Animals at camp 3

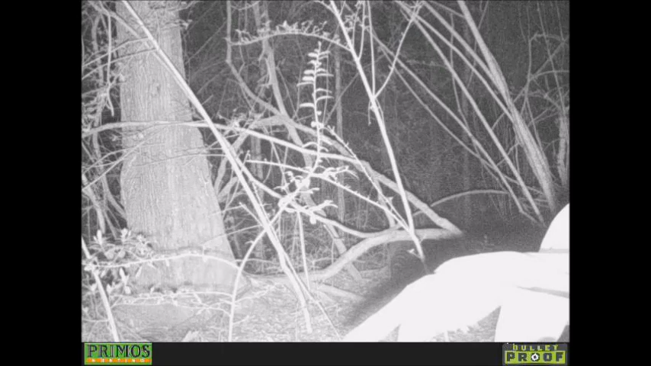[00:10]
He's just looking for a meal today, hoping he don't get caught by the rabbit trap. Oh, look at this Mr. Bunny Rabbit. Where is he? Oh, man. Look, it's Mr. Rocky the Raccoon. I got a name for Rocky the Raccoon. And this is Scar the Dog.
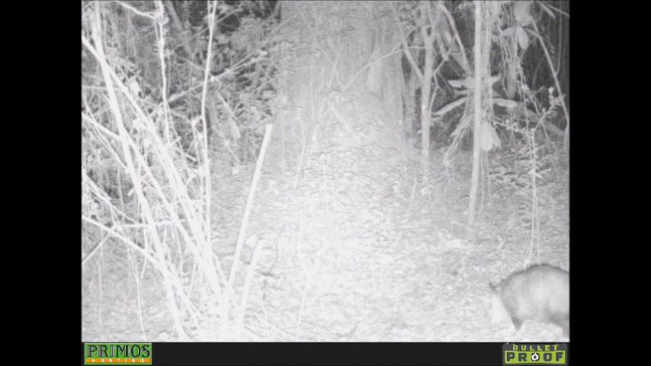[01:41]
Know your animals. And there's that nasty old possum. I want you possum if you pay me. Them days come out of old nasty body.
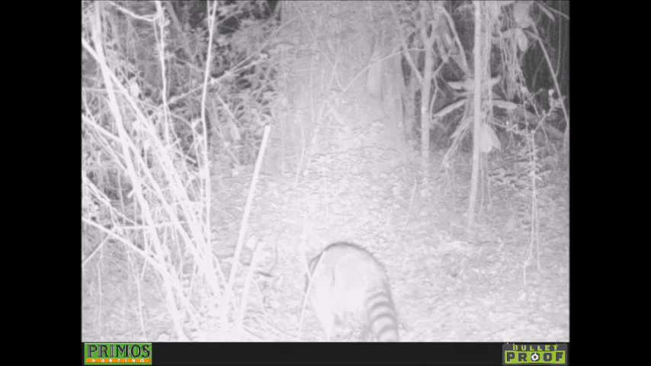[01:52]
And there's Rocky, the raccoon.
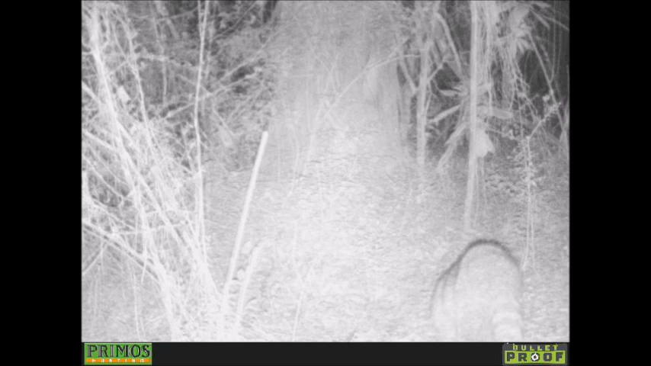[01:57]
That's before, I think this video is before the trap, but not put the trap up. You should see him going for it. And here's Scar the Dog from another angle. He's looking for his master, probably. Where's my Uncle Kooky?
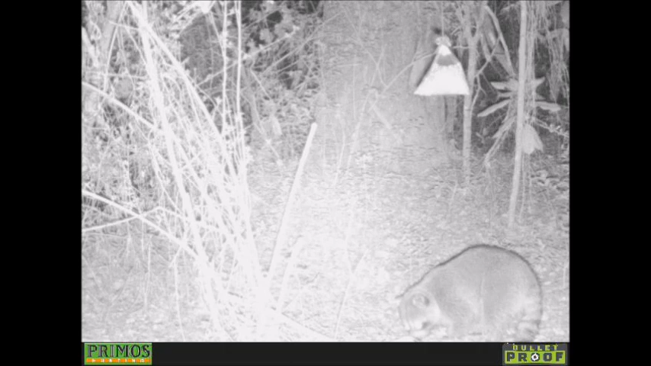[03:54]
Or it just got dark that quick. And the night vision cam came on. Oh man, this is so delicious. I never seen a big old, oh yeah, I'm gonna get you. I got you. Damn you. Boy, he does this for about an hour or two. Just chomping down on dog food. I took somebody's advice and put some cheap dog food out there. And boy, he's loving it.
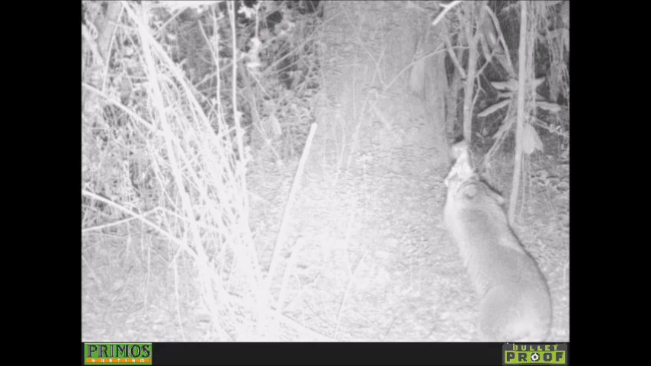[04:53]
Now we'll call you George. Oh, give me this. Give me it. Whoops. Oh, yeah. So, this is good. Oh, yeah. Also, brought some bread out there, and the possum went nuts for that. They can smell that bag of food above their head. And know where it's at.
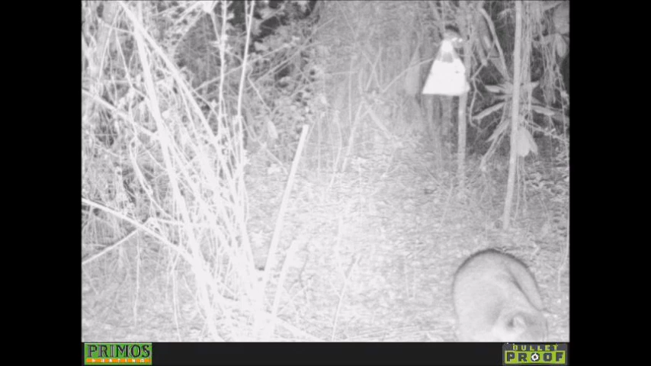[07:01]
Good. This makes me want to go out in the woods to go check my cameras just to see if they got any animals on it. Oh, yeah. Boy, this is delicious. I can't wait to get some more of that delicious doggy food. Or cornflakes, I call it. Come here. I'm gonna get me some more of this stuff. I can't wait. What are you looking at? Oh, boy. Just watching these coons eat this dirt, his cornflakes.
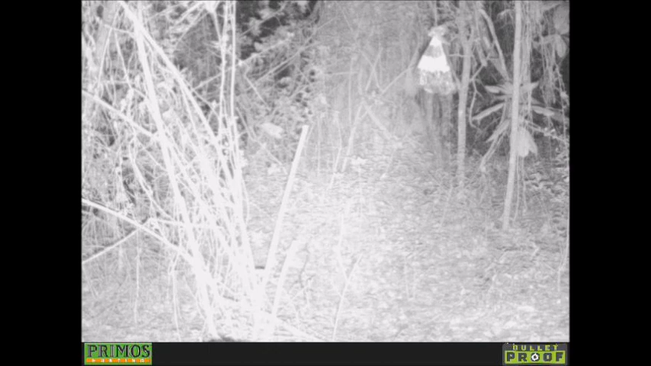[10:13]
Your digestive system might not work like that. I don't care. I'm going to eat it anyway. All right, Mr. Rocky the Raccoon. Just jump away. Oh, yeah. I can't wait to find more of these just cornflakes. It's not cornflakes. It's dog food. I don't care. It's cornflakes in my book. Well, go for it, Mr. Rocky the Raccoon. Well, let's see. What else you going to do today? Looks like it did change a coon. It's like a bigger coon just popped up out of nowhere. Then a smaller coon comes back.
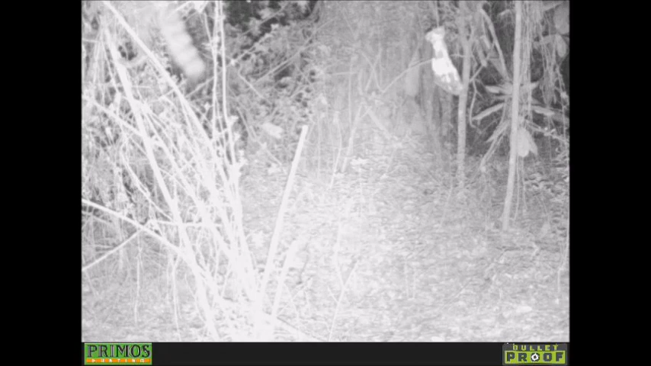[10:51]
I don't know. Is it the same coon or a different coon and chased the other coon away? I don't know. He's going up in the tree. I gotta get the rest of this stuff. I know there's more up here. Let me climb this tree here. Oh, yeah. I found all of it.
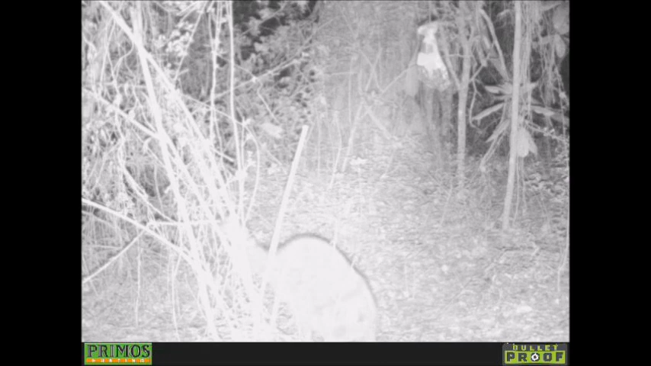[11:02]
And I'm going to search the leaves. Damn it, there's nothing out here. I looked everywhere. I guess he leaves. He says, damn it, there's more, no more here. But he comes back. Come here. Come here, man. I want to see if you have any more delicious cornflakes. Rocky, it's not cornflakes, it's dog food.
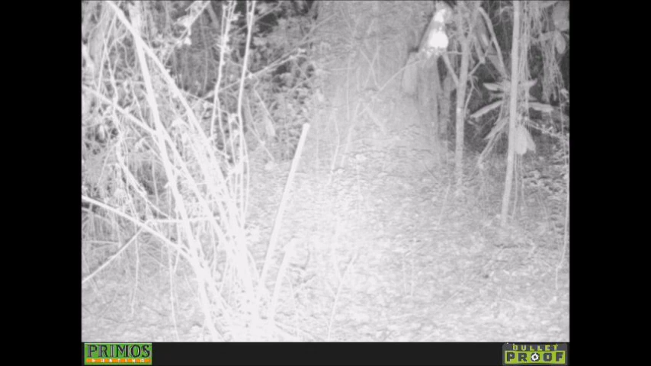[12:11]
Yeah, I know that dog food smells good out there, doesn't it? Oh, yeah. I can't wait for you to pick up. Oh, yeah. I gotta get that tick. That tick loves me. And there's nothing around for heels. Destruction this creature did. And there he is. He's back again. I know there's some more somewheres. I gotta find some. Is it there?
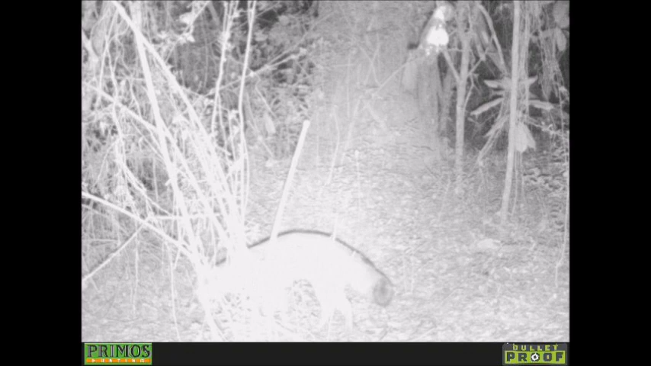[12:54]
I'm out of here. I'm leaving. There's no more for me. Bye, Mr. Rocky the Raccoon. I'll see you later. So, I hope you enjoy Animals I Can't, and I got Foxy. That's a Foxy Loxy. He smells it too. But he can't climb a tree like the raccoon and possum can do.
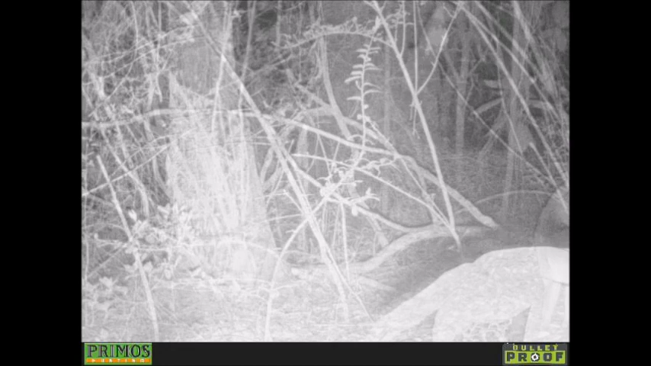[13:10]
I know something's up there. I don't know what it is, but I can smell it. And I guess this is Rabby Babby, or whatever you would call it.
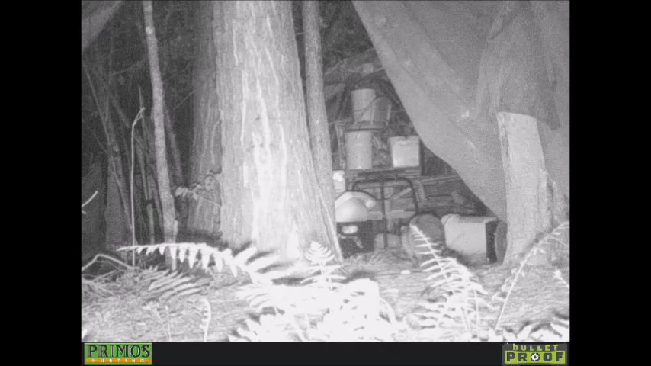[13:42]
Look, it's Mr. Coon going to my camp! Damn! I wonder what they wear their masks for. That sucker got into my can of dog food and ate every bit of dog food.
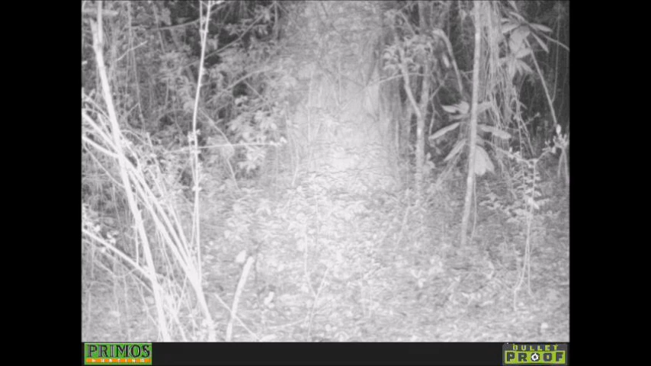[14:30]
He got scars. There's that damn raccoon sneaking in my camp again. That little boss shit. What's this? Maybe a rabbit. Maybe, I don't know, armadillo?
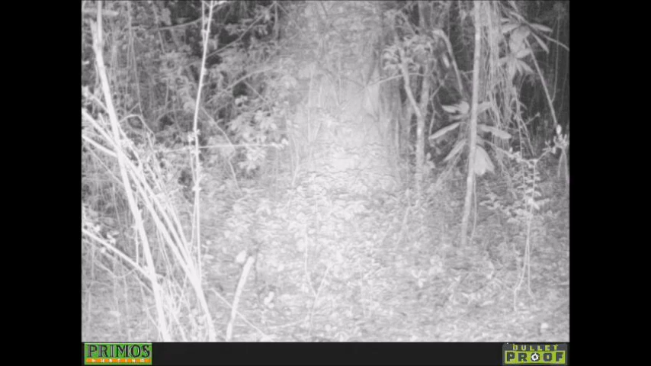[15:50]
I'm going to find what I'm looking for. Yes, sir. Well, goes into infinity, I guess, because he kept climbing. What you got cooking?
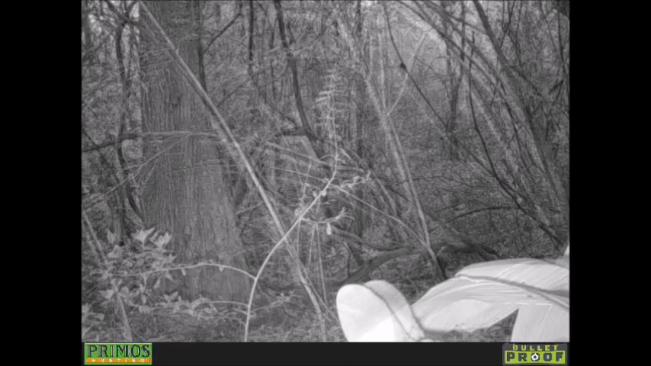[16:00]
I got some bread for you, Mr. Raccoon. Let's see, where is... Oh, it's Jackie! Or Jack Rabbit, or whatever you call his name.
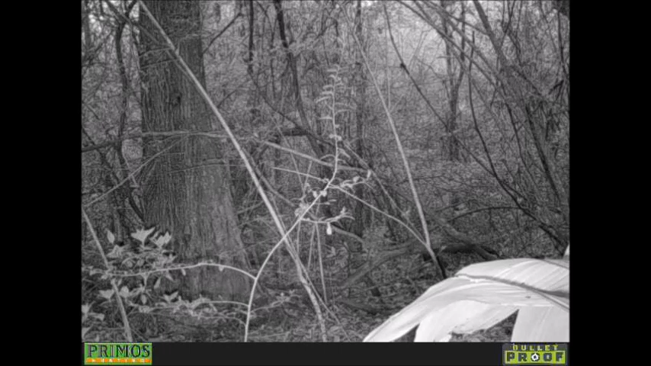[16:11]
I should pull a little trap right there and catch a rabbit. But I'm scared I might catch a fox. And I want a fox to be killed.